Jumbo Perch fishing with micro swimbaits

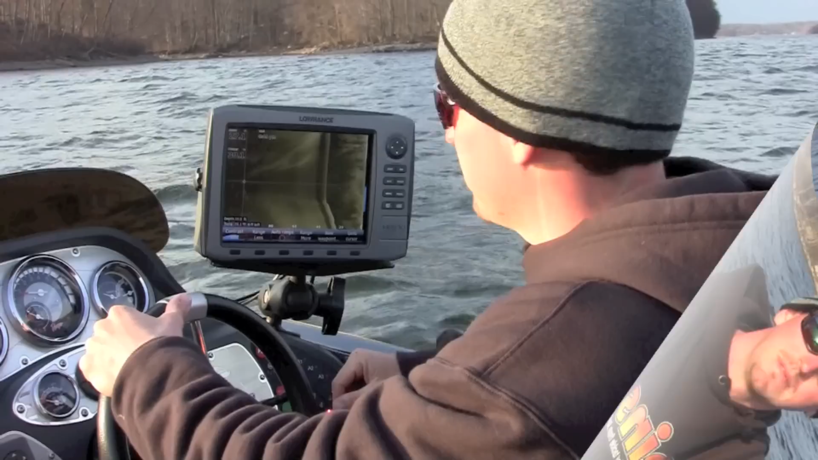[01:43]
Okay, what I'm doing with my side imaging is I'm scanning around and what's nice about the side imaging is that you can see the contours, the different depth changes. And so what I'm looking for is I'm looking for the deep water to kind of come up to the flat and that's what these fish are going to do is they're going to be using that deep water as a migration route to get up on these flats. And as you can see on this side imaging, you can see the shallower water. These are the actual contour lines of where the deep water comes up to the flat and that's what these fish will do.
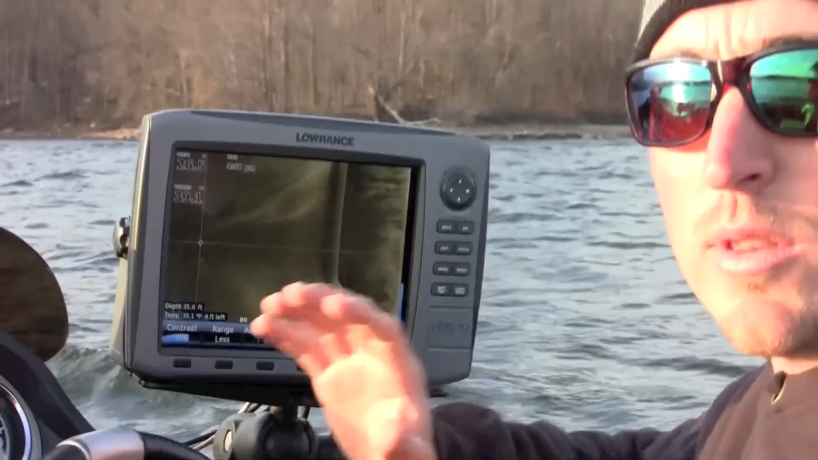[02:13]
They'll be out in their winter areas and they'll